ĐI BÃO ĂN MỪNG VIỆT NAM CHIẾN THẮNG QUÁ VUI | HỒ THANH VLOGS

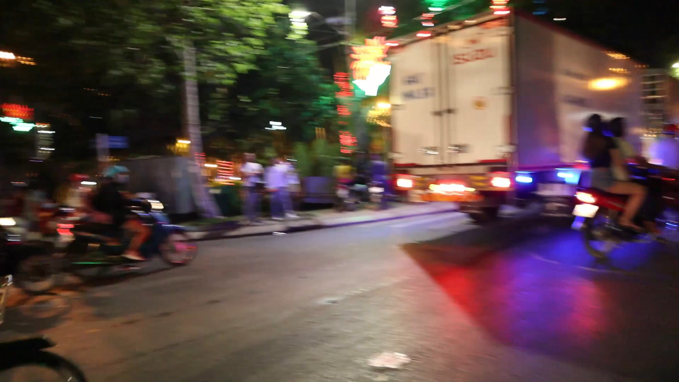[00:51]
Kẹt xe luôn rồi cả nhà ơi.
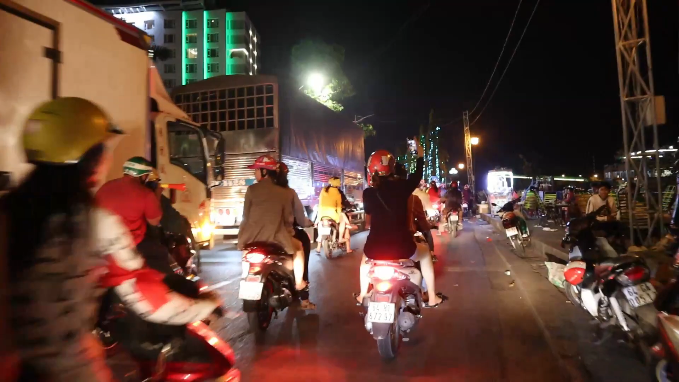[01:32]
cũng đều hôm nay ra đường để đi bảo ăn mừng Việt Nam chiến thắng. Xe hơi đi bảo luôn nè cả nhà.